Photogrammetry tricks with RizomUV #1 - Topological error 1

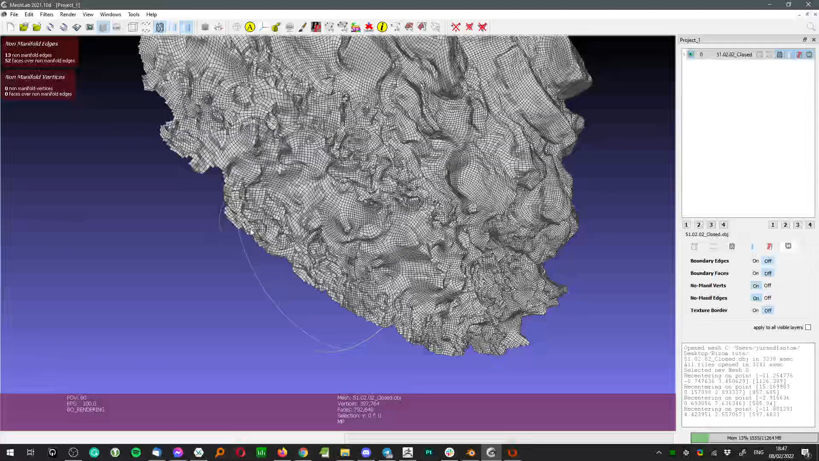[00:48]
meaning that Ryzone is not able to just open that
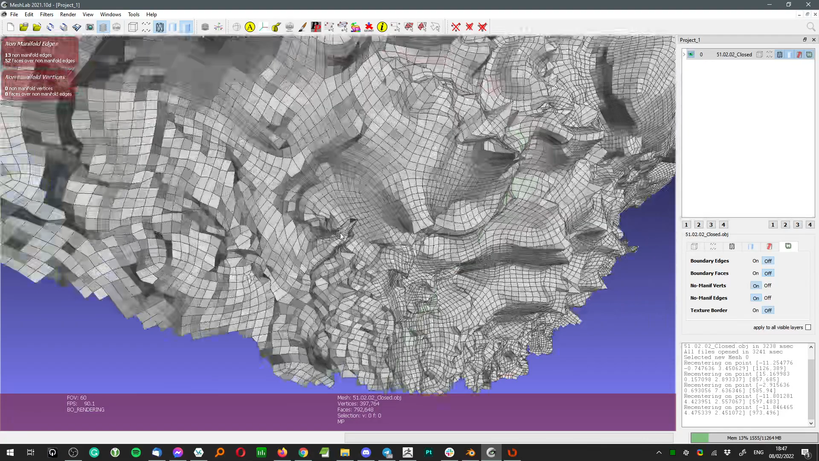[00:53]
model and in MeshLab we are able to spot that place as the norman fault edge, our point.
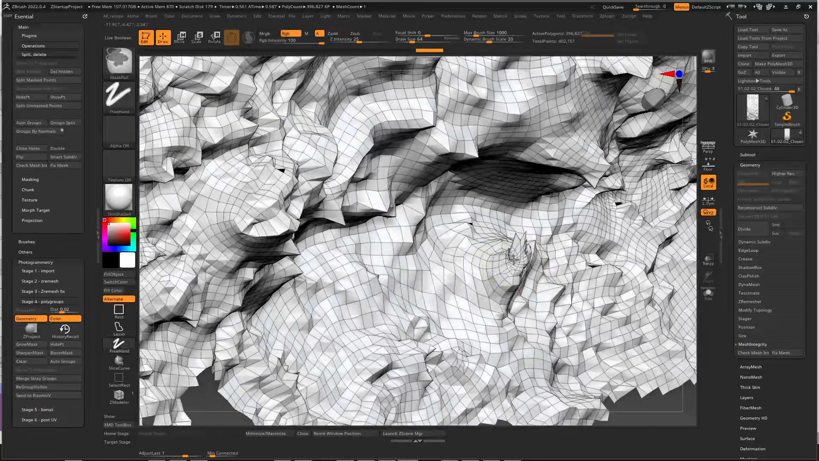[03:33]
So let's hide everything except that point, uh, opposite. Let's show everything except that small point.